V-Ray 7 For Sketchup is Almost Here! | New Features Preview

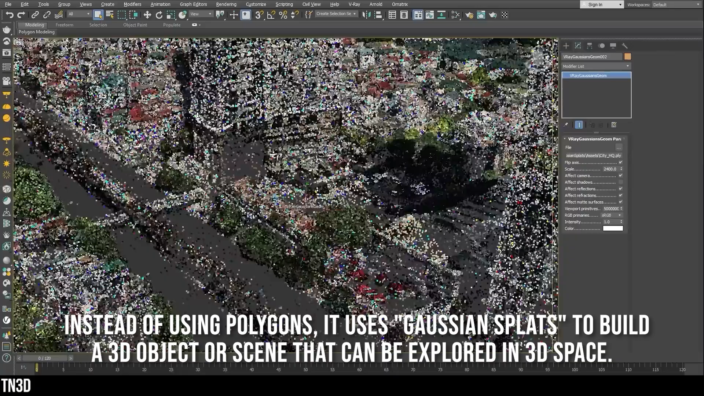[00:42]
So what this method does, it combines pictures from different angles into a 3D object or model, which you can then explore in 3D space.
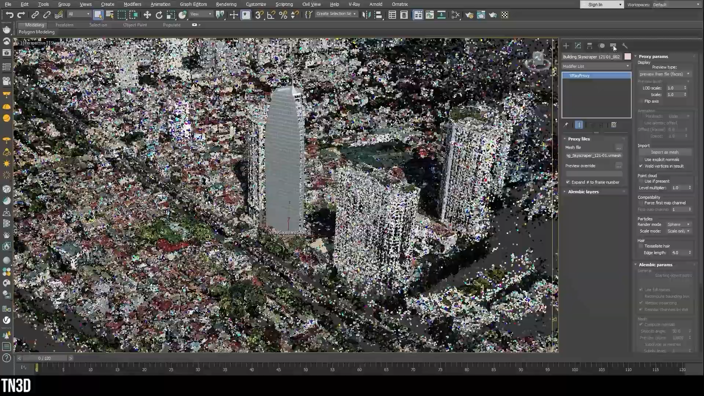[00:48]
And as a result, you get this lifelike, very detailed 3D environment that blends well with your 3D model.